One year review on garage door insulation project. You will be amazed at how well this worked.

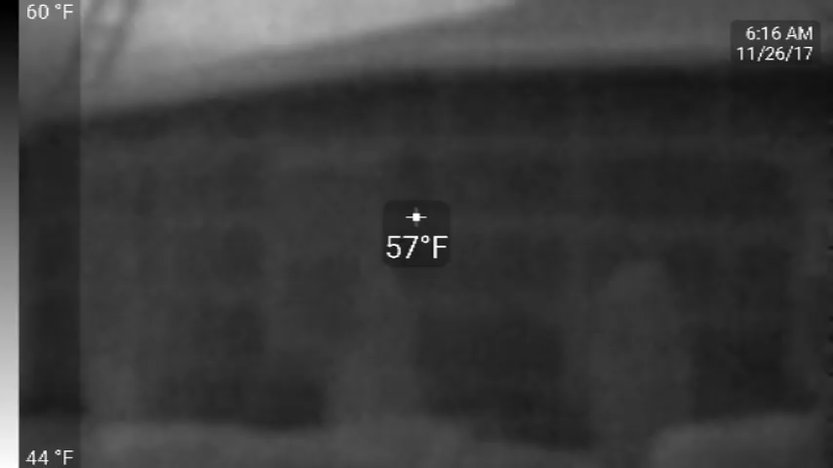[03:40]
On screen: spot 57°F, scale top 60°F, scale bottom 44°F
I know it's not a really great image, but remember we're not looking at this in the visible spectrum. You're only looking at it in the inferred in spectrum. Now what's really really fascinating is you can see the frame below the skin of the building. Again here the the darker areas is warmer. The lighter area is cooler. There's a window and there's an arborvitae and there is a door. There's another arborvitae. Those are about seven feet tall by the way.